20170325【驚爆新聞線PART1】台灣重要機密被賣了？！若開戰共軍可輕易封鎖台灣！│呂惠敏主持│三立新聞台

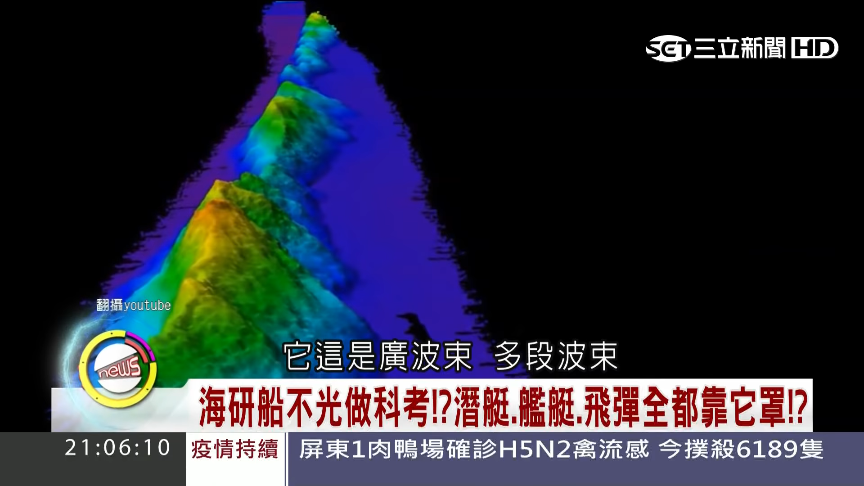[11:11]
这是广坡素的多段坡素另外它还有一个单坡素的就是说你如果怀疑这个东西是什么东西你可以打单坡素去讲我们有个比较简单就是说你就望远镜先扫一轮
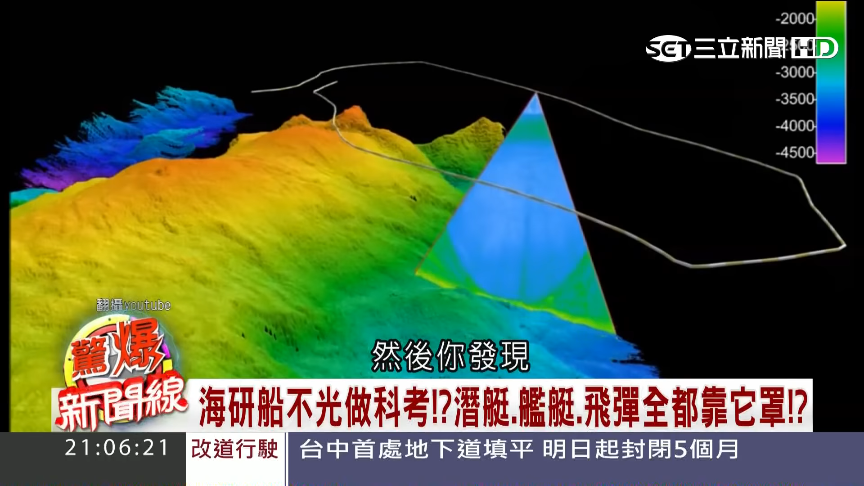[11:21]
然后你发现那个东西很可疑只有我再用阻急镜去观测它的深度距离那这个东西就可以抓出来实际的位置就可以抓到那是不是我们怀